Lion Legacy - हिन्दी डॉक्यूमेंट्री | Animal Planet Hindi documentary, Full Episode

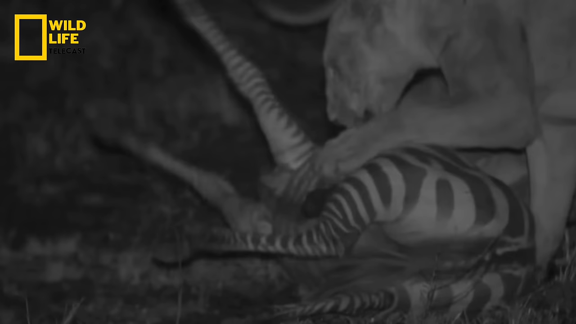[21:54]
आज रात एक बार फिर किंग की टेल और उसका जुंड दावत का लुद्फ उठाएगा
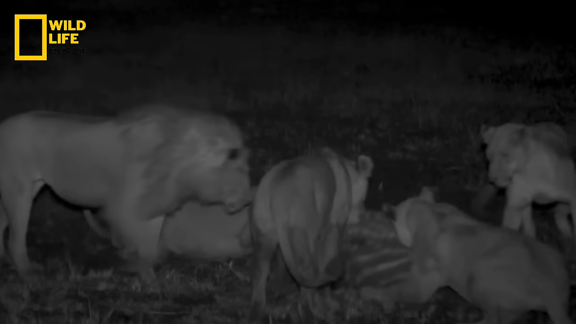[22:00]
जीब्रा का ये निवाला तो बस शुरुवाती लज्सत है उस धेर से खाने
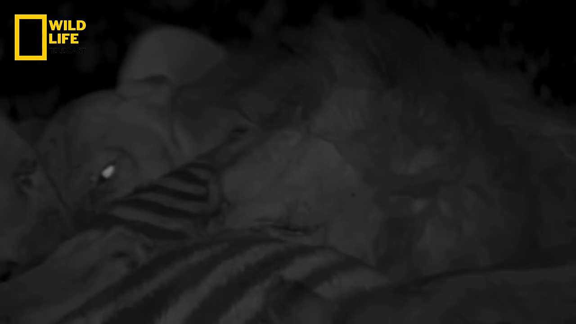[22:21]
की जो जग बदलते जुंडों के मारा में पहुचने पर मिलने वाला है